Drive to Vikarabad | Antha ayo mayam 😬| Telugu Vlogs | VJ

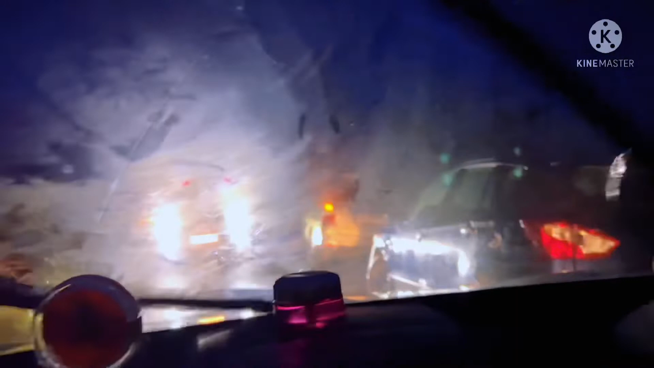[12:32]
పాపం వాళ్ళు ఏదో తాడేసి లాగుతున్నారు, మొత్తం స్టూడెంట్సే కనిపిస్తున్నారు అయితే. సరే అని సరే పోనీ వెళ్దామని రిసార్ట్ లోపలికి వెళ్తే వాళ్ళు టెంట్ ఇచ్చారు, టెంట్ అరేంజ్ చేస్తున్నారు.
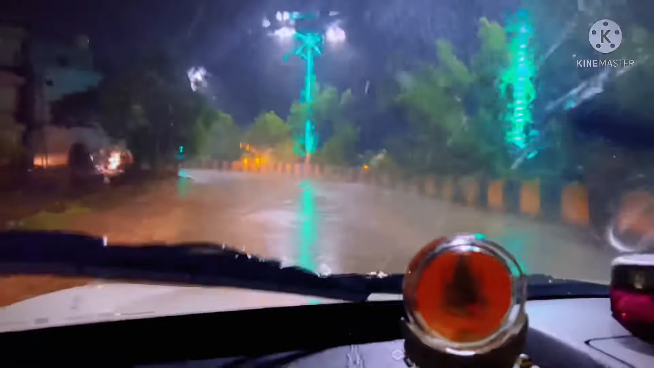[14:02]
నో లైట్స్, నథింగ్, ఒకటే కారు, ఫుల్ హెవీ రెయిన్, గుంతలు. అలా అని వికారాబాద్ స్పాట్కి వచ్చినాం. ఇక్కడ నుంచి మ్యాప్ పెడితే ఇది యాక్చువల్ రూట్ కాకుండా సిటీకి వేరే రూట్ చూపించింది, మాకేం తెలుసు ఆ చీకట్లో.
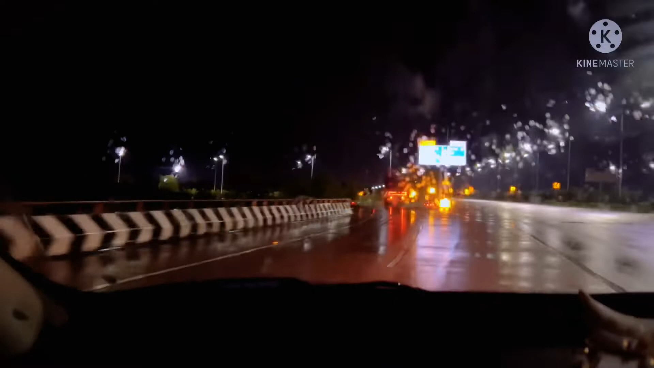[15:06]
అది షామీర్పేట్ ఎగ్జిట్ ఫైనలీ అట్ ఆల్మోస్ట్ టైం 9:30 అనుకుంటా, 9:30 or 10 అవుతుంది.